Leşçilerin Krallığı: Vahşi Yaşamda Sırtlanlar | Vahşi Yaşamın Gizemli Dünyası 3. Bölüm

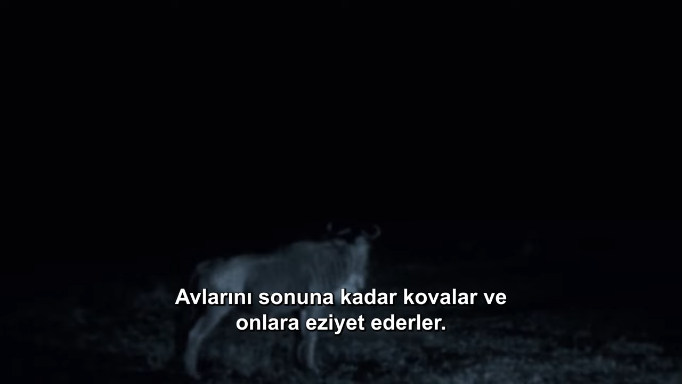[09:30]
They chase and torment their prey to the very end.
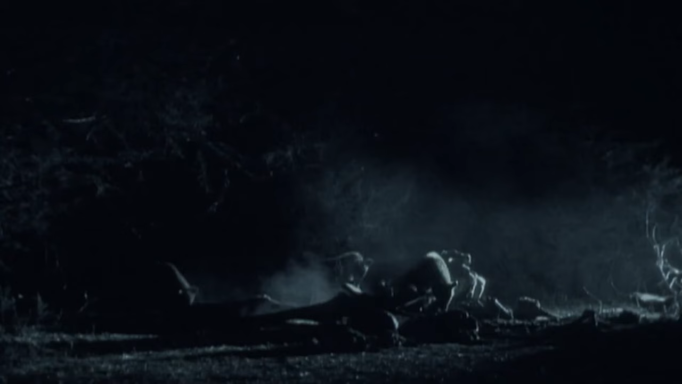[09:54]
Mission accomplished. Large prey is usually eaten on the spots, gobbled down before any competitors show up.
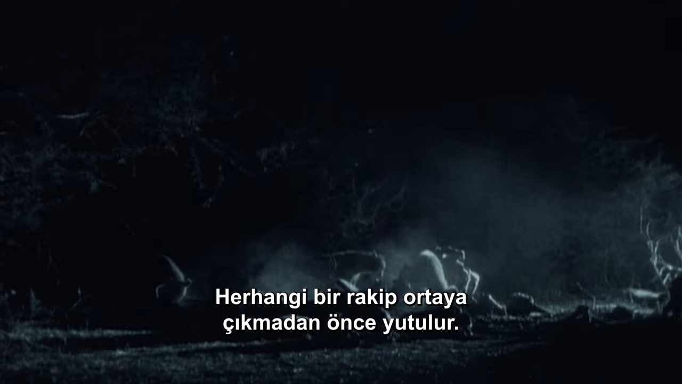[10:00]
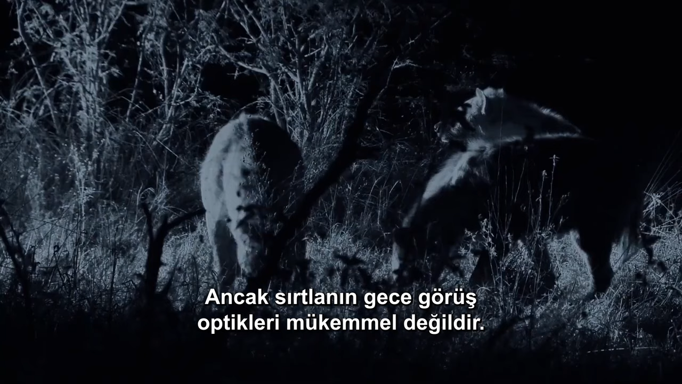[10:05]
But the hyenas' night vision optics aren't perfect. Sometimes, they give the game away.
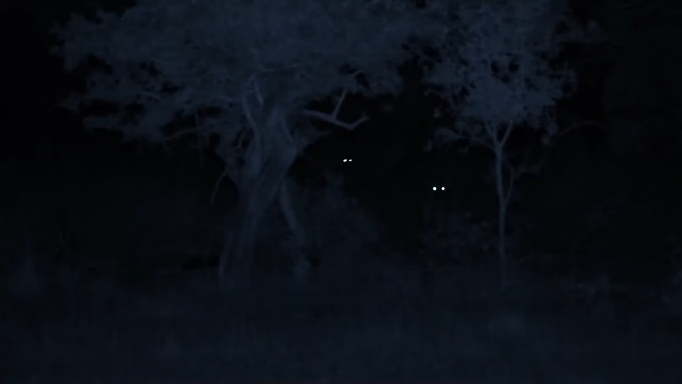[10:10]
By reflecting and magnifying light, the tapetum lucidum sometimes shines back flashes in the dark, alerting the prey.
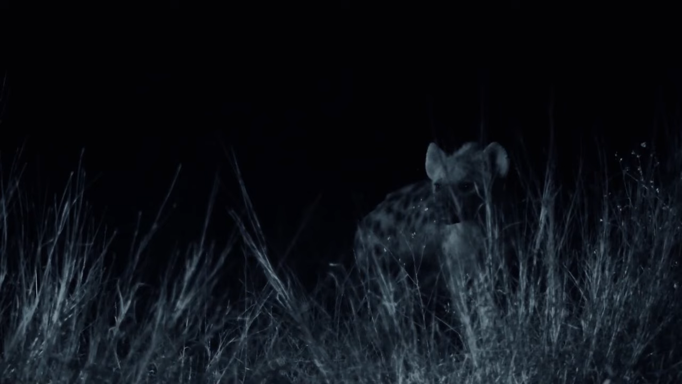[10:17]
Even so, by then, it's too late.
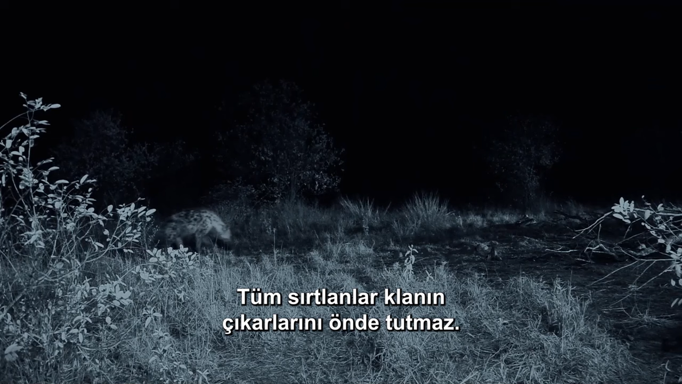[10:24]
Not all hyenas have the benefit of the clan. Some are outcasts, loners, forced to become thieves and scavengers.